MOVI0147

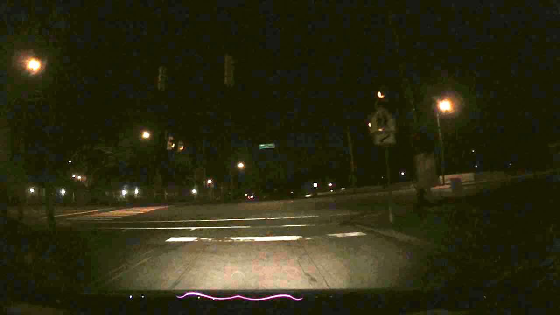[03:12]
And the state capitol. It's all right there. Right. Yeah. Which way? Where am I? Uh, turn right. And then. And then Ryan. Yep. Get on the interstate. Go on that away. Thank you. If you're hungry there's snacks and candy and there's a water in your door. No shit. Really? For real. Yeah.